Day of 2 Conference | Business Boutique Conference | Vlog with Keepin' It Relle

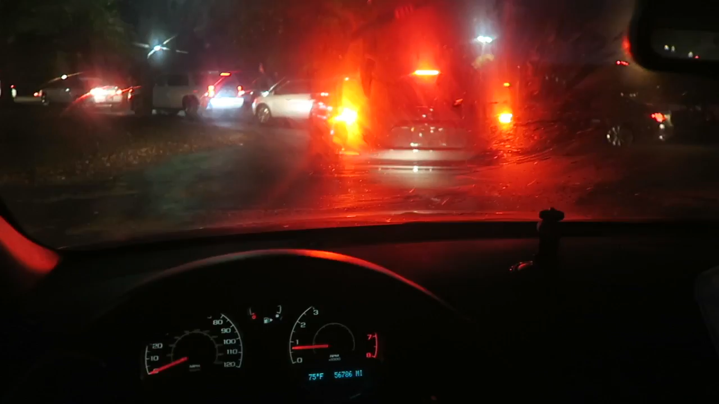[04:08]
This is the traffic I was talking about peoples. I'm gonna open the window a little bit. You gonna open the window? Well, okay.